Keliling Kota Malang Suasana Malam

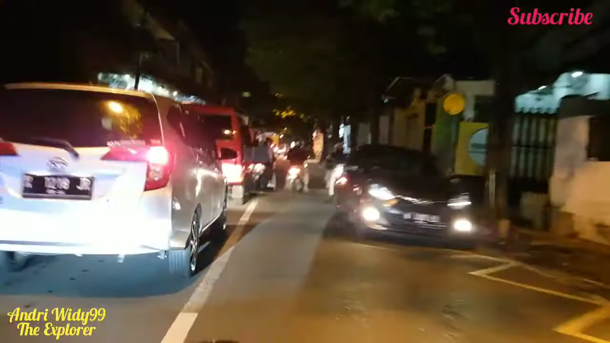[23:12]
kawasan sebersari ke dinoyong ini kawasan macet ya hahaha nah ini kawasan macet memang nah ini kawasan macet temen-temen ya enggak tahu kenapa ya kok rame banget ya tuben di malam hari kok rame banget hari ini mungkin ya karena hari libur akhirnya banyak yang keluar ya hari Jumat ya libur ya tangan merah
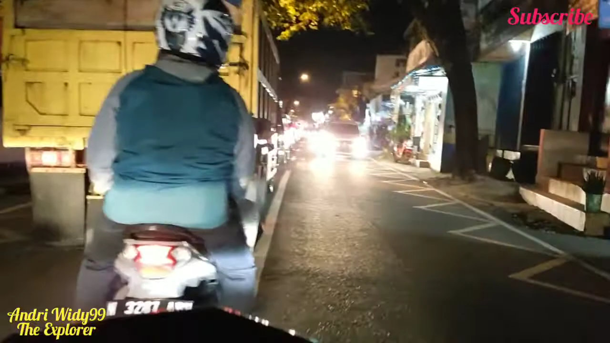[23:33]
nah ini kita di daerah sumber sari kita jalan-jalan kota Malang di malam hari ya suasana Malang di malam hari saya tunjukkan ya semua gajah gambarnya jelas temen-temen ya
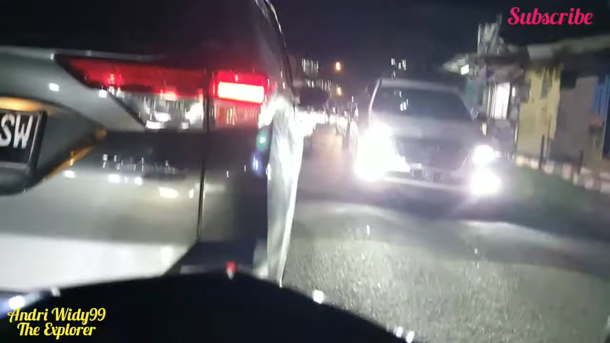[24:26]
nah ini jalannya rame banget temen-temen ya saya jalan pelan-pelan akhirnya ya ini mulai agak-agak terurai ini ya nah di sardu ini yang adanya
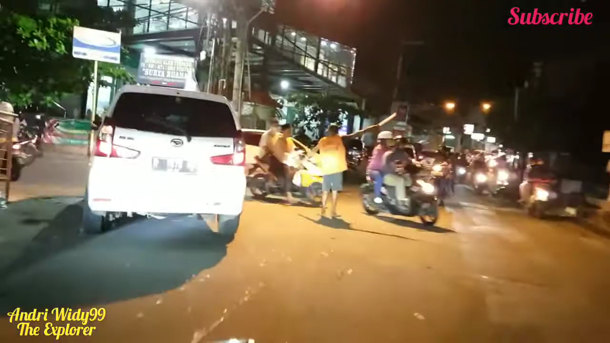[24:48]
berangin ini apa penyebabnya apa gimana nggak tahu ya
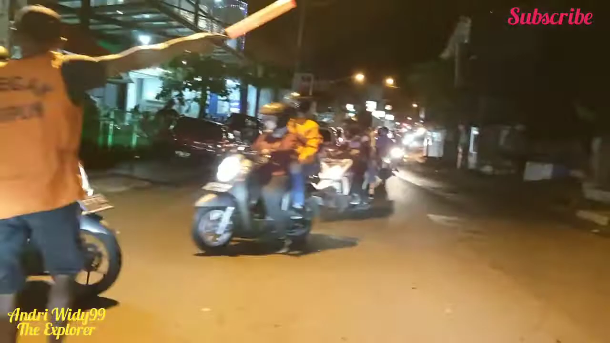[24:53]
ayo lanjut ini mendekati ginoyo temen ya kita mendekati daerah ginoyo enaknya lelak kanan temen tinggal kanan aja karena kita mau belok kanan temen-temen nanti ya arah Soekarnata
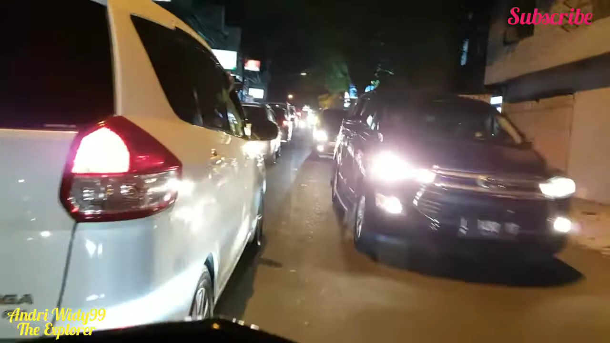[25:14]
nah ini juga ya temen-temen banyak apanya toko handphone disini temen ya yang terkenal disini adalah meteor ya meteor sel terkenal lah terkenal ya yang katanya murah itu ya nggak tahu ya nggak tahu lagi pokoknya terkenal ya sampai rame
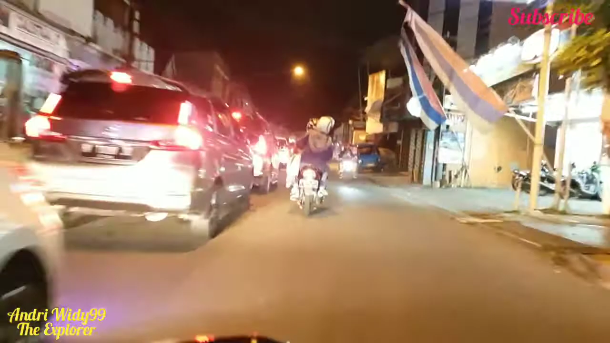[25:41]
banget dan termasih ya macet-macet ya di laya macet arah sebesari menuju di daya macet ini karena traffic light apa karena ya memang banyak emangnya lagi lagi rame aja memang
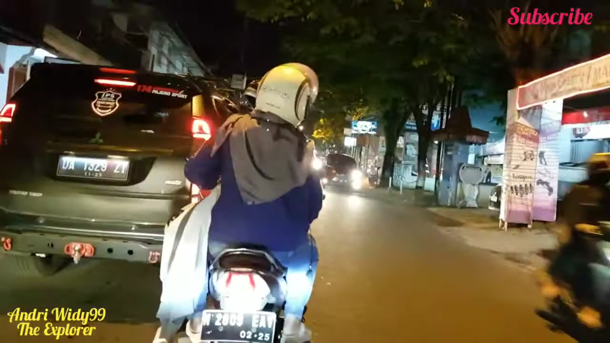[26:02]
nah iya lagi rame bener ya temen-temen suasananya ya ayo kita jalan pelan-pelan nah di depan n-macnya kita di belakangnya n-mac ya ini ada
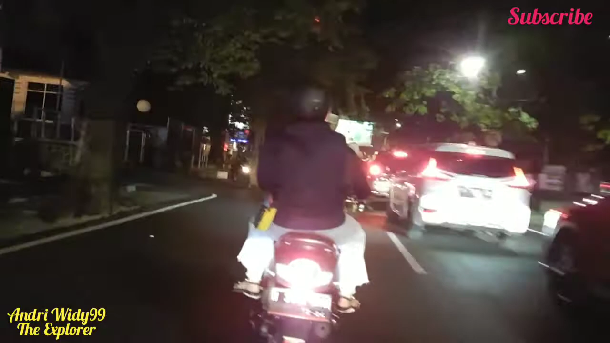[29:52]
ini sekitaran sukar mata temen-temen ya jalannya jalan ke luar memang ya jalannya halus temen-jalan jalan-jalan tengah kotanya halus ya menyenangkan ya karena akutnya baru ya jalan asfalnya baru hari ini ya suasana jalan Soekarnata di malam hari ya
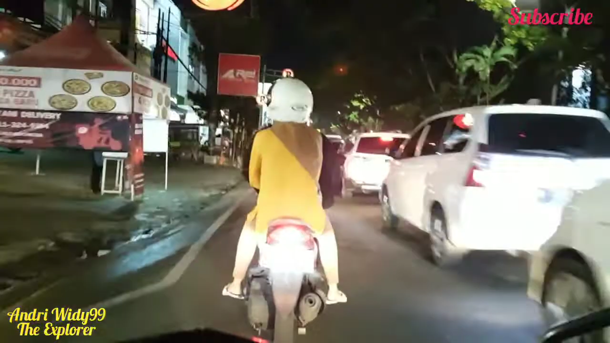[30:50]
rame banget ya efek apa ini efek orang muter yang bagaimana ya wah rame rame rame rame banget
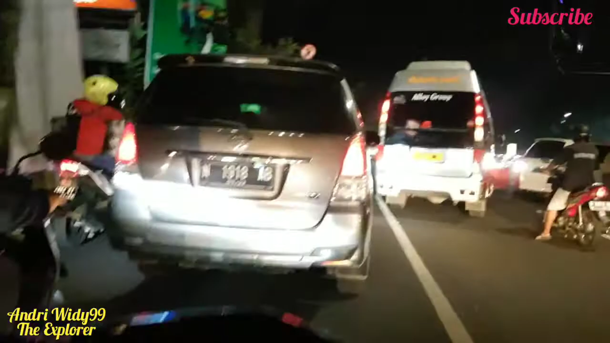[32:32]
sini bener-bener jadi tempat jualan takjil daerah sukanata ini nah ini memang puteran ya bikin macet ya nah ini kita udah los ya hahaha ah di cara sudah sini dulu kalau kuasaan gitu buat tempat jualan takjil tempat jualan ya wah mantap ya rame banyak anak mahasiswa mahasiswa jualan ya wah rame banget menyenangin ya kalau lihat-lihat anak-anak jualan takjil gitu ya
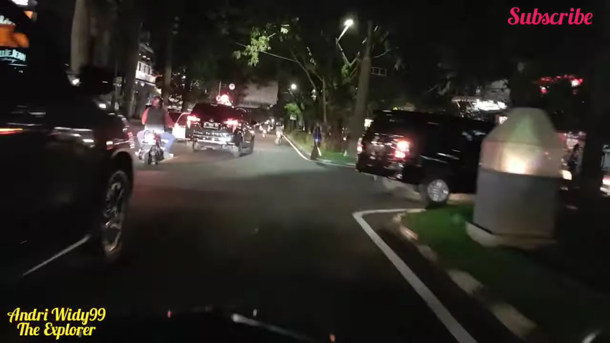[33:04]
kawasan rame di sini ya sayang korona ya enggak ada lagi orang jualan takjil ini sepi agak tapi enggak menganggapannya ya ya karena korona ini aduh korona korona nah kita menuju patung pesawat ya patung pesawat Soekarno-hata menuju ke jalan Borobudur
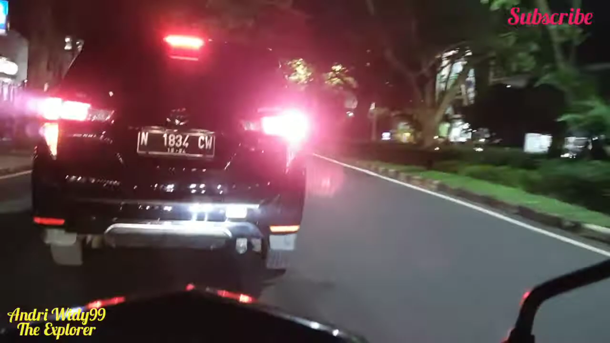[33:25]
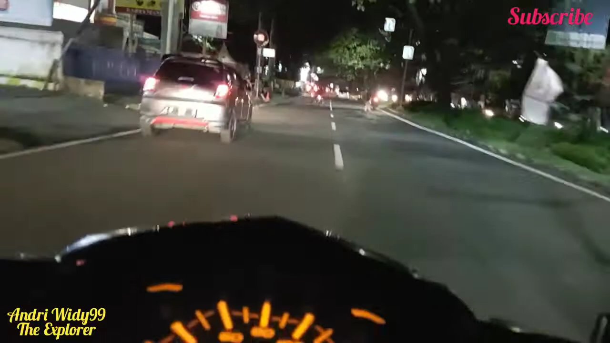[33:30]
nah di depan itu patung pesawat teman-teman ya patung pesawat Soekarno-hata nah ini ada patung pesawat ya di depan itu ada Toyota Kartika Sari ya itu ada Toyota Kartika Sari ini
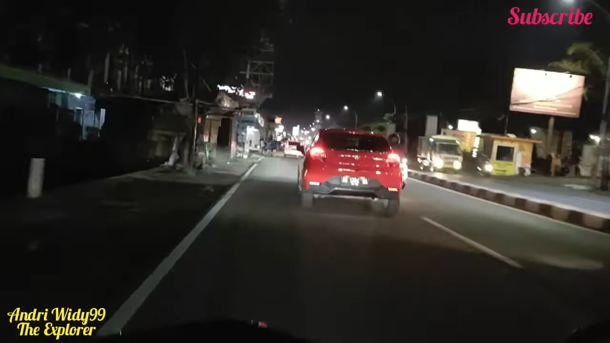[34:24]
di sini banyak tempat kuliner ya temen ya banyak kuliner berbeda ini ya ada kampus namanya kampus Visnu eh bukan Visnu di sini diagama kampus diagama teman-teman ya di depan itu ada kampus diagama hari kita menuju ke pasar bledring ya pasar bledring kota Malang itu saat betulnya mau dibuat
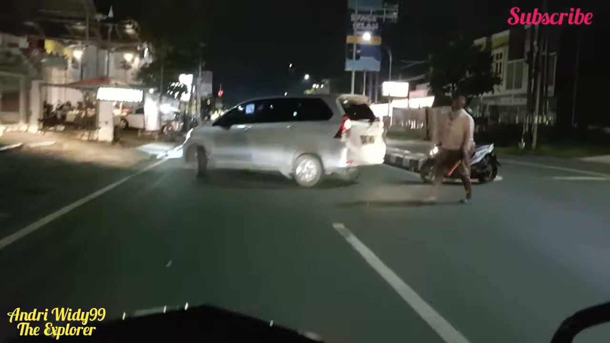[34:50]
Malang Trade Center ya tapi sampai sekarang belum belum keturutan ya karena relokasinya yang agak ya mungkin membutuhkan waktu ya relokasi para pedagang ya
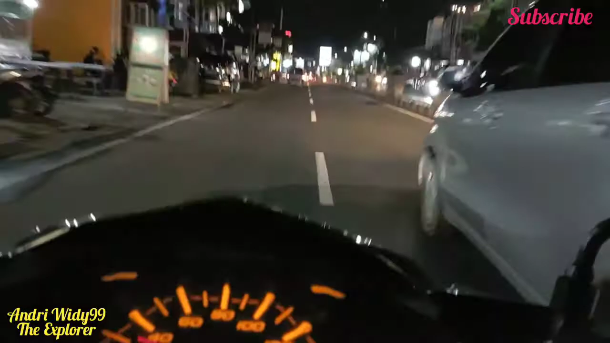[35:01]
ya rencananya akan pasar bledring mau dijadikan pasar modern kayak pasar bintang ya namanya Malang Trade Center ya MTC tapi sayang sampai sekarang hanya sekedar wacana ya belum belum terjadi belum ada pembangunan sama sekali Selomnya ada di jalan Soekarno Soekarno Soekarno Soekarno ini berbudur ya menuju時 pasar bledring ya kita menuju pasar bledring